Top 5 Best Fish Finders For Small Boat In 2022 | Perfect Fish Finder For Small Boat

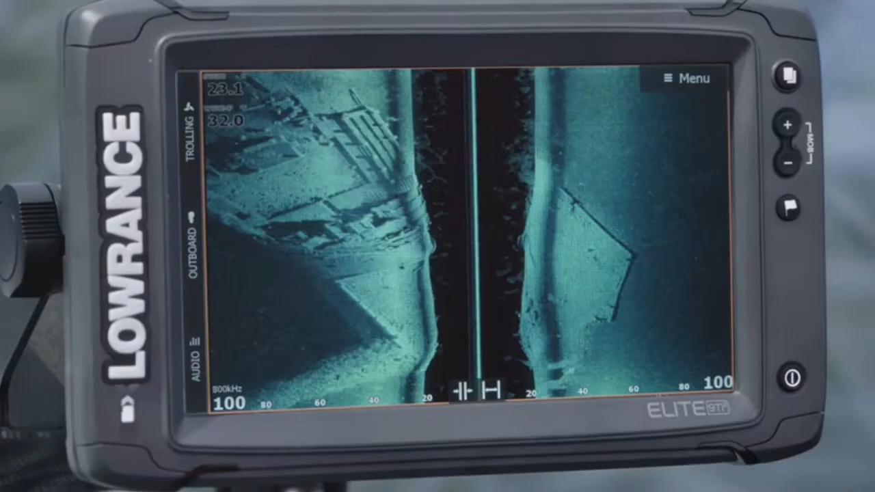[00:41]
See the highest detailed images of fish and structure with active imaging.
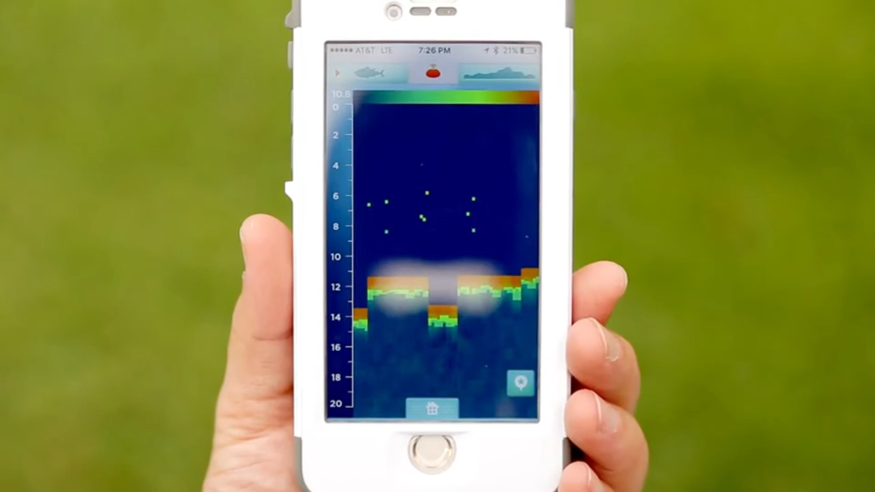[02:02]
And it's all gonna show up straight on your smartphone.
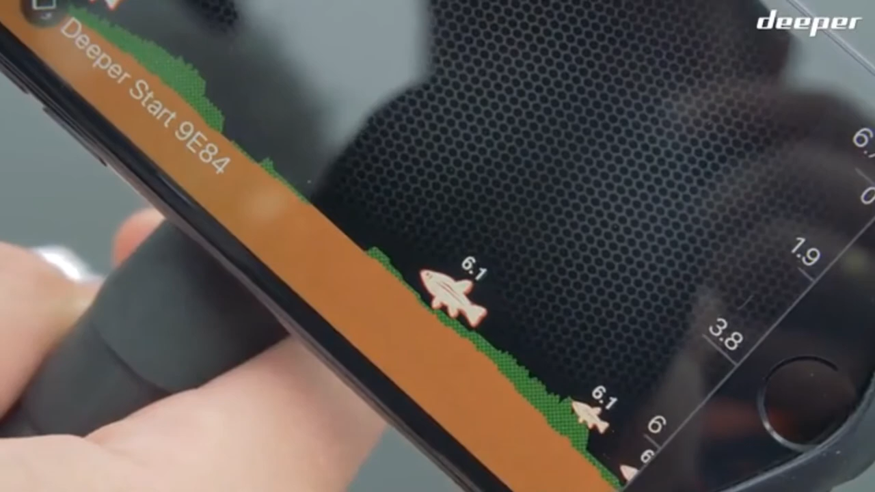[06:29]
The scale on the upper right with numbers is a depth chart.